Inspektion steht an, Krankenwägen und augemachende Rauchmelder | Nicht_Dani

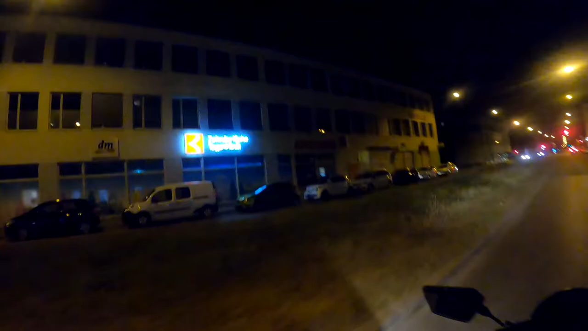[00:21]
Einen wunderschönen guten Abend, YouTube. Wie geht es denn an diesem wunderwunderwunderwunderschönen Tag? Wie man sieht, es ist nicht gewohnt hell, sondern es ist stockduster. Das liegt daran, dass es tagsüber viel zu heiß ist, um Motoren zu fahren.